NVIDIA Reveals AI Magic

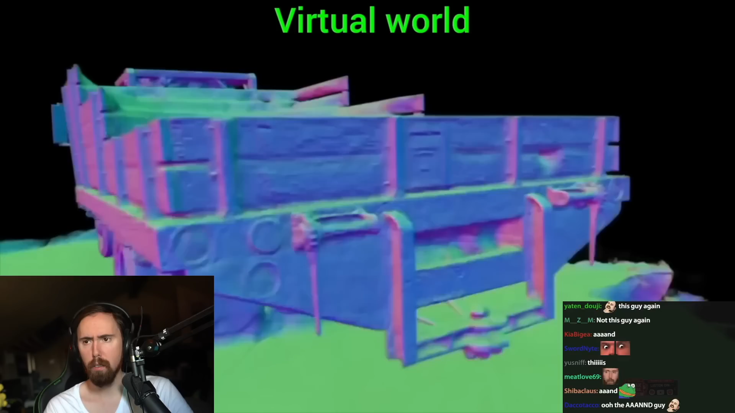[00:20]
and out comes 3D geometry that you can use to create a virtual world for video games, or have a video conference that actually takes place in this environment.
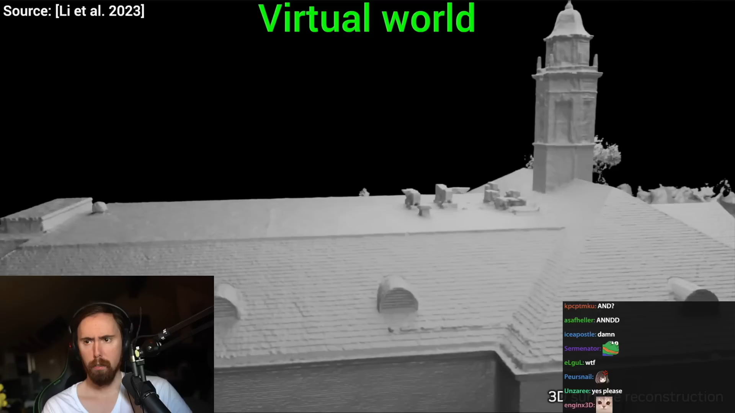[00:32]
So does that mean, ho up, that mean you take a picture of like a dog and then you can put a dead dog in a game?
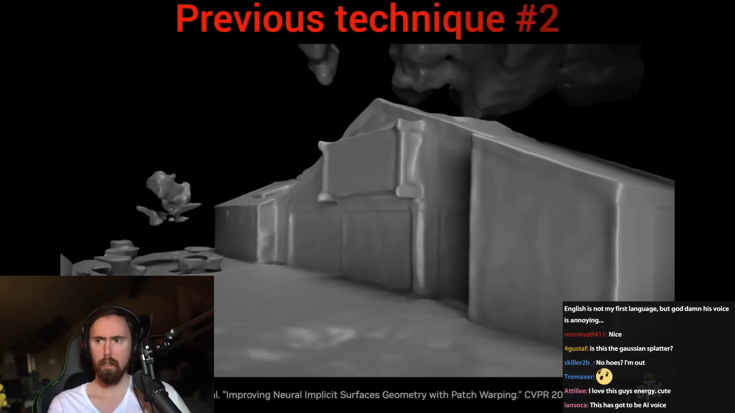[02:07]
Jesus. Stunning results. That's amazing. The numerical comparisons here also reveal how much ahead of its time this technique is.